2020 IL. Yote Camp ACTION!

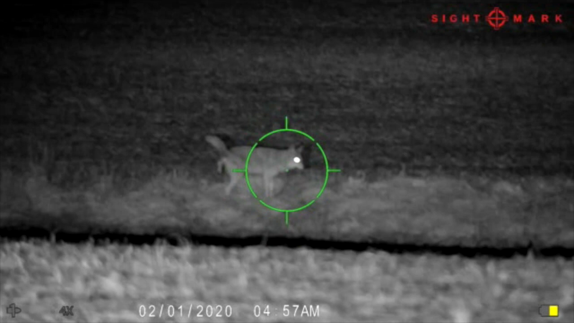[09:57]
He's hiking his leg. Now let's watch this through my scope.
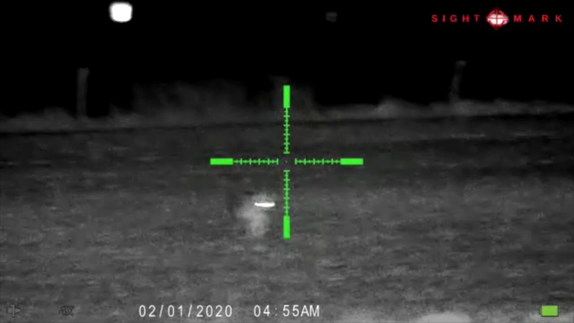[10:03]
So this big male, he weighed 38 pounds. It was Nick's first dog. He's going to come down here Nice and easy, he's going to hike his leg to take a leak to show his dominance.
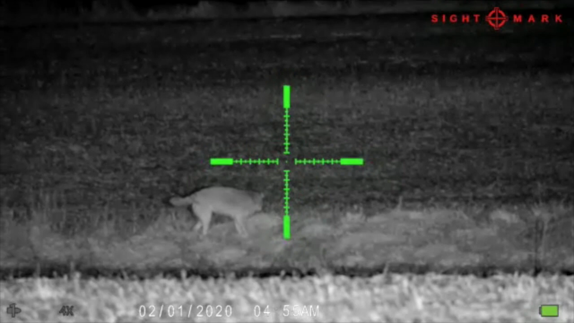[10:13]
Little does he know, Nick's about to knock the dominance right out of him.